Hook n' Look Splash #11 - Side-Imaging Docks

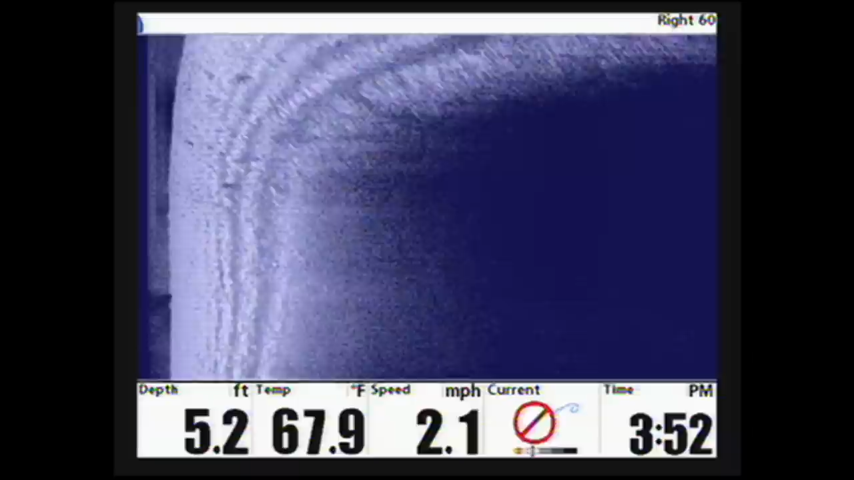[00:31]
On screen: depth 5.2 ft, water 67.9°F, speed 2.1 mph
With the screen set to view right only and the range at 60 feet, we idled by surveying for irregular features. Now is that rock on there? Is that what we're seeing there? Those are pieces of rock.
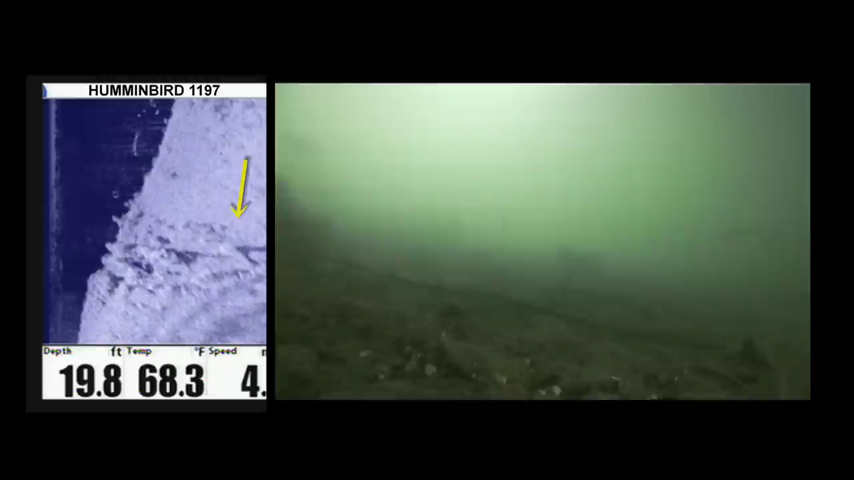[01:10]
On screen: depth 19.8 ft, water 68.3°F
we begin to pick up the irregular rocky features and fish. Now let's stop the video to fully comprehend the subtleties we're detecting on the screen.
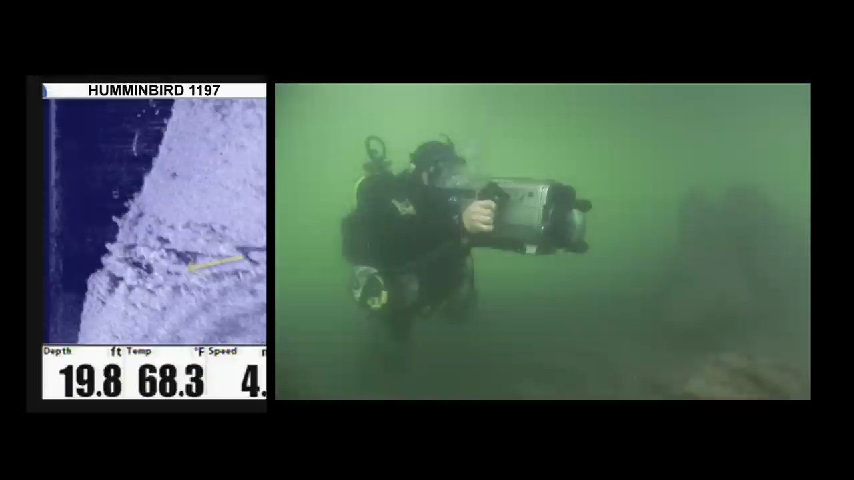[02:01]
On screen: depth 19.8 ft, water 68.3°F
As we follow this fish along the top step of the ledge, you can easily see the peaks and valleys of the ledge as it descends. It's this irregularity which has attracted these fish to this particular dock.
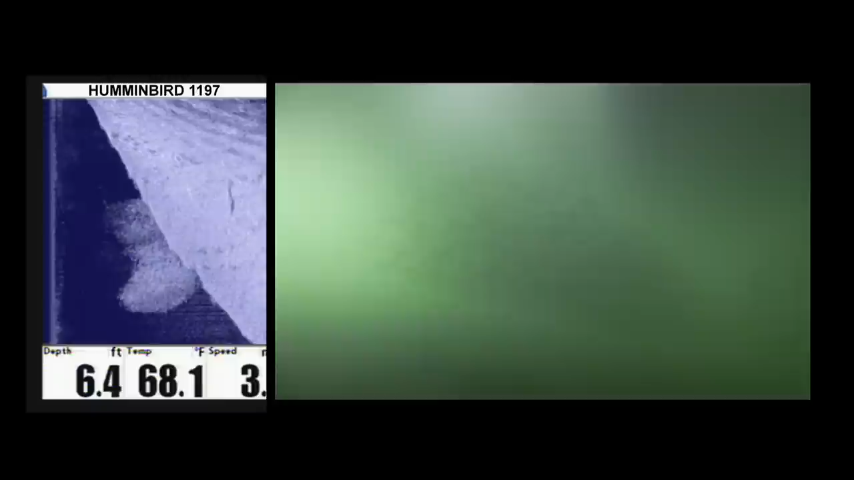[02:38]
On screen: depth 6.4 ft, water 68.1°F
Two more returns I want to point out are the suspended bluegills on the deeper end of the dock and the image of the large ball of threadfin shad.